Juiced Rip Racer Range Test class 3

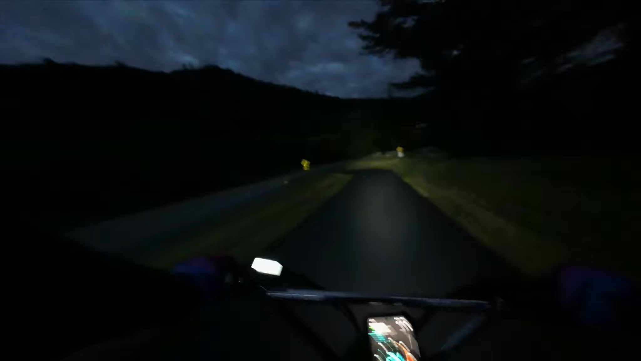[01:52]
all right as we're swinging in through here looks like we've got a new a new paved road here which is so nice look at this the bike path is all new and nice we got more bike trail coming up that they are adding on connecting men turn to veil men turn to eagle veil and avon eagle veil and avon two veil and